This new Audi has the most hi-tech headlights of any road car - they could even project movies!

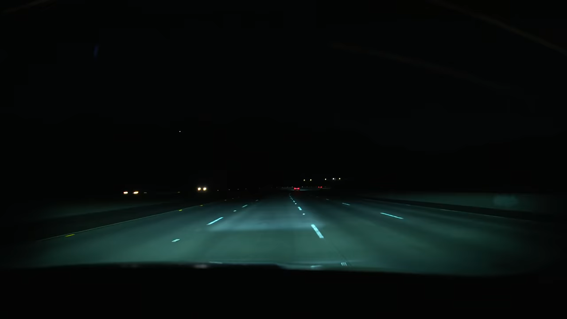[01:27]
they can actually lay a carpet of light in front of you as you're driving so you can follow it and other road users can see it and